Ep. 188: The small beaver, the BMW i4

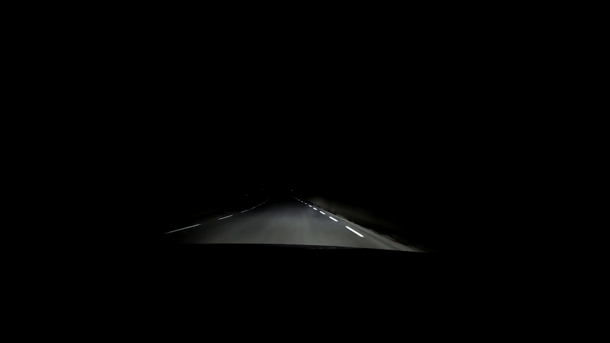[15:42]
Yeah, these are active headlights. They follow the steer. That's just so nice when you, the headlights actually turn into a corner. I love this thing. It's, and then you have bang! That's a ridiculous amount of power on this thing.